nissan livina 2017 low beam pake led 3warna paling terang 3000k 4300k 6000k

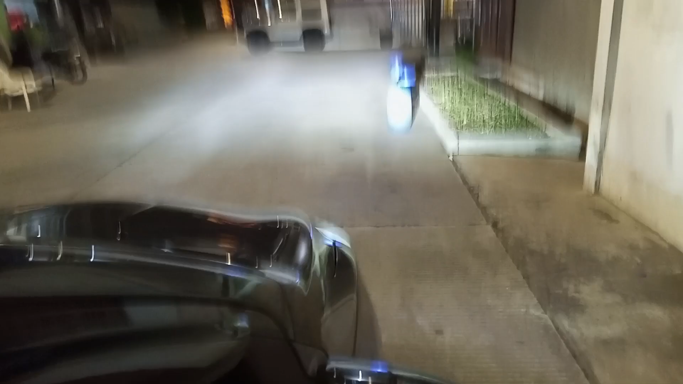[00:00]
Nah, ini warna putihnya. Matiin, nyalain lagi, putih kuning. Matiin, nyalain lagi, kuning. Nah, udah ya, matiin. Nah, ini tuh bisa curang.
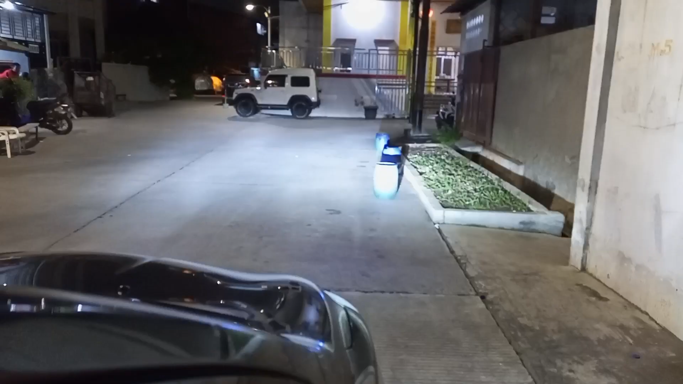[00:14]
Nyalain lagi. Nah, ini kalau dia mainin naikin begini, kelihatan efeknya kan bisa lebih terang. Kamera itu jahat, Pak. Oh iya. Kita gelapin.